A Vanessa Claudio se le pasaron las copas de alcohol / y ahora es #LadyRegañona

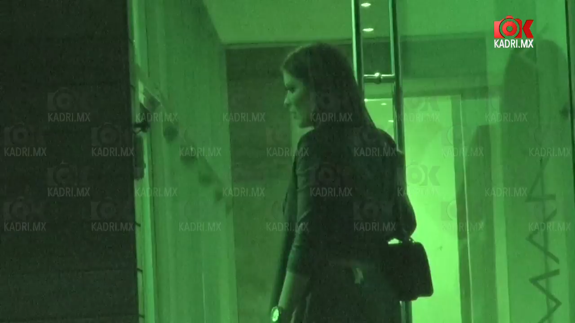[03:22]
de inseguridad Era muy peligroso que Vanessa estuviera a las 3 de la mañana en plena banqueta